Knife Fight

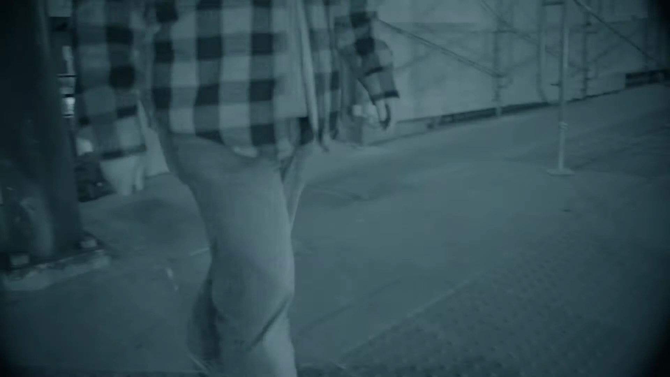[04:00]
This guy made a very bad decision walking up to a police vehicle with a knife out, trying to get into my door and then ultimately getting into the back door.